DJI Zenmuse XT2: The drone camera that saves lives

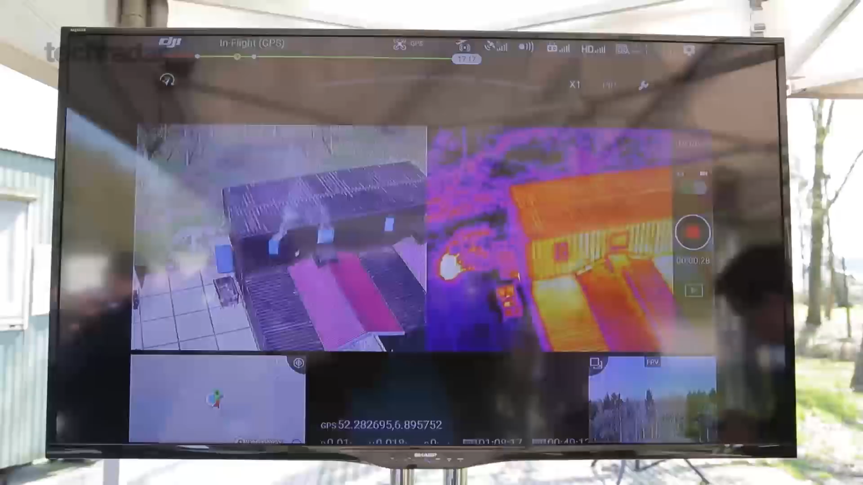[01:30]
focusing on the range of 27 to 40 degrees to uniquely identify and spot human beings.
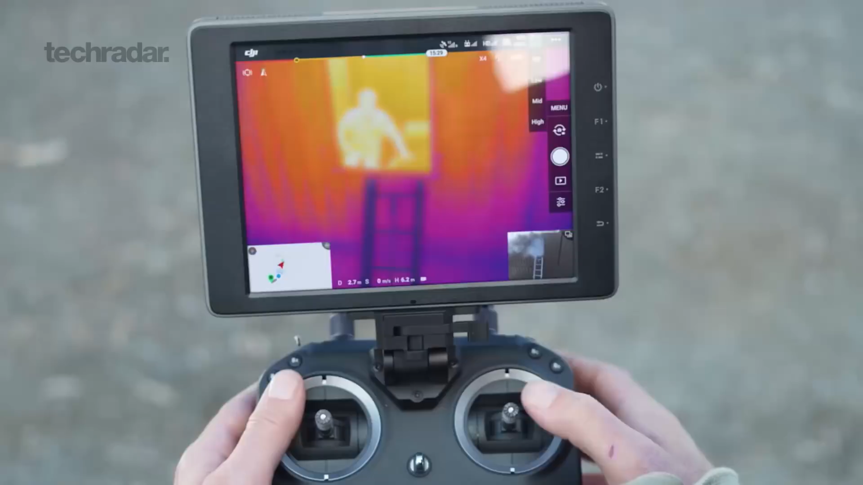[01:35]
There is also other intelligence features, such as HITRAC, which automatically centers and locks the camera on the hottest object in view.
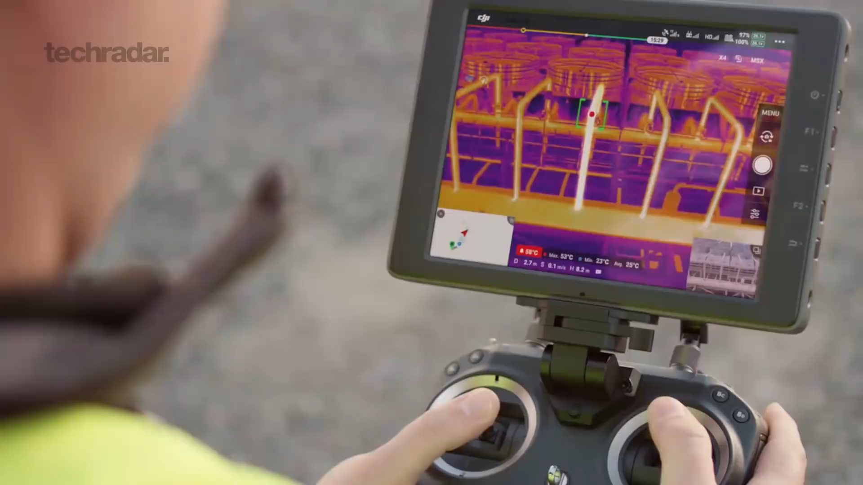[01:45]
But it's not just for firefighters. The XT2 can be used in a variety of specialized fields to conduct otherwise difficult tasks,